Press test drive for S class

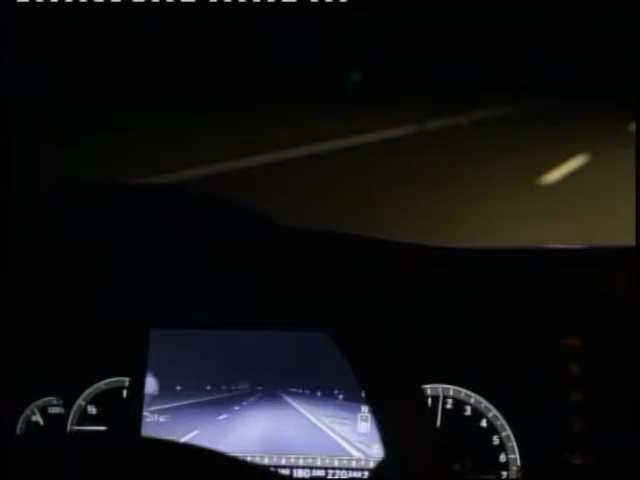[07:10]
the surrounding of the car so well that you can have a distance-keeping cruise control from a speed from 0 to 200.